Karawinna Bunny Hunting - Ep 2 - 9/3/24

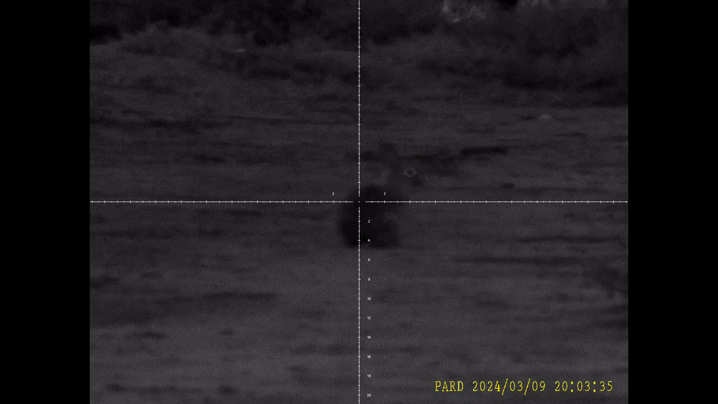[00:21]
Got him. Oh, that'd be a rabbit, Alan.
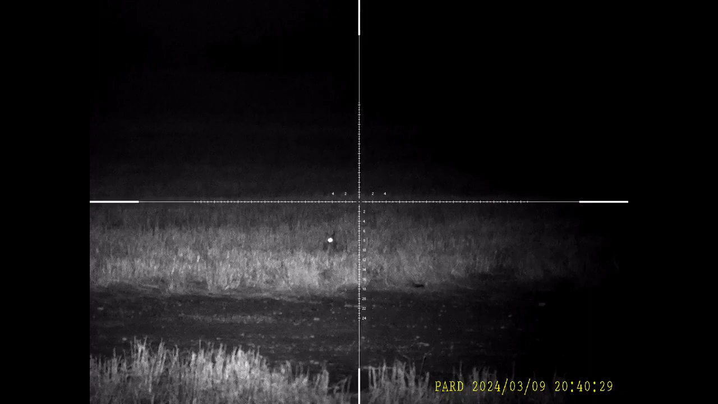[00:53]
Now don't you run off, you little bastard.
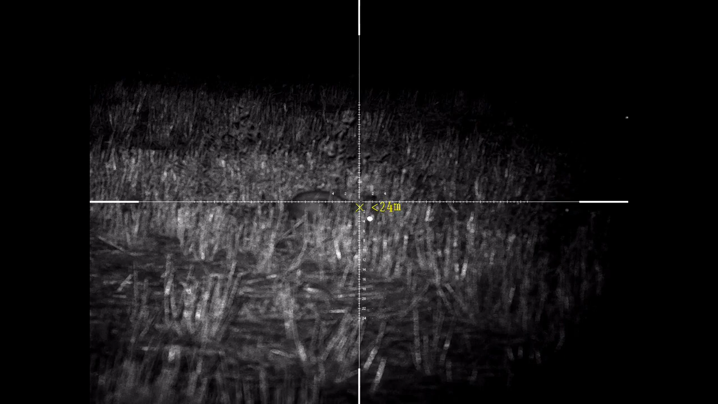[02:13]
Waiting for that one to set up.
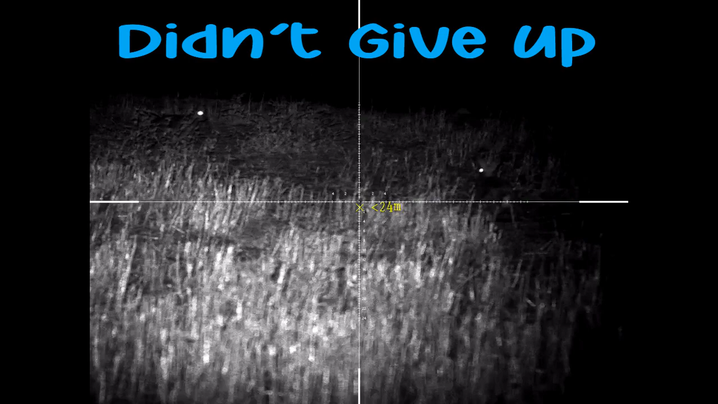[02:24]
Got that one.
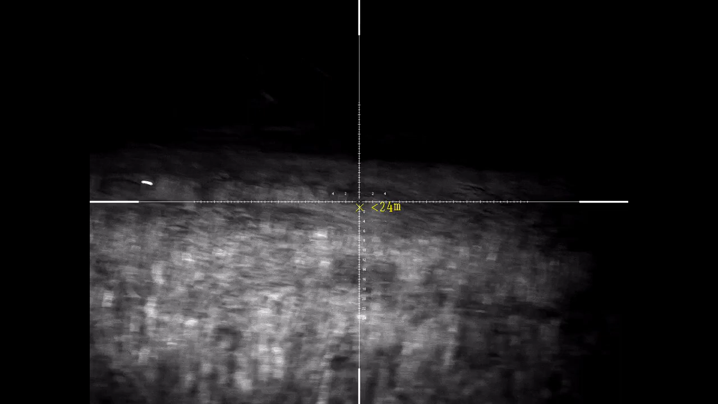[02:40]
Got that one. I think I'm out of ammo.
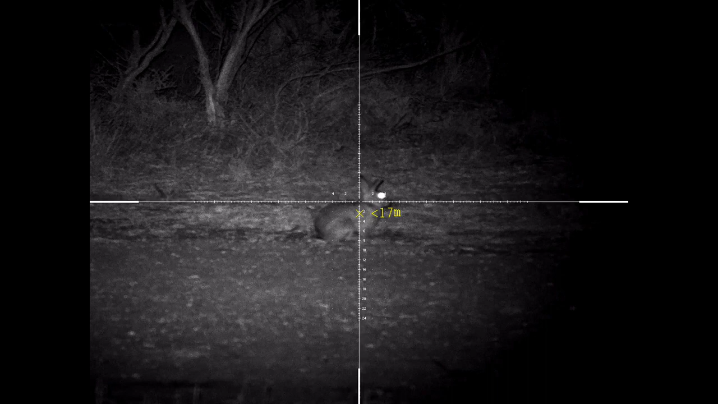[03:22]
No, don't you go for a fucking walk.
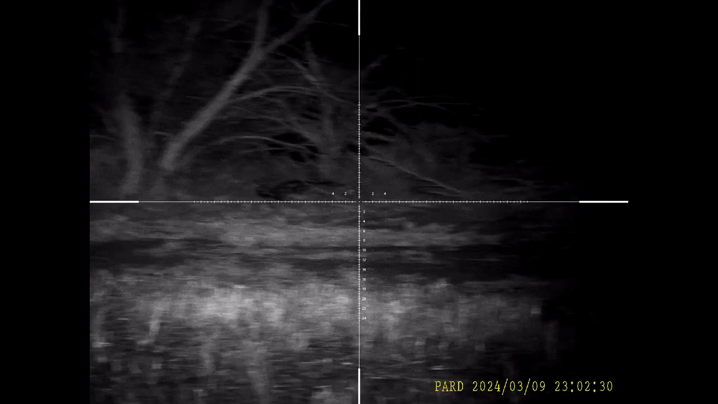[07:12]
Another cat. Can you see it?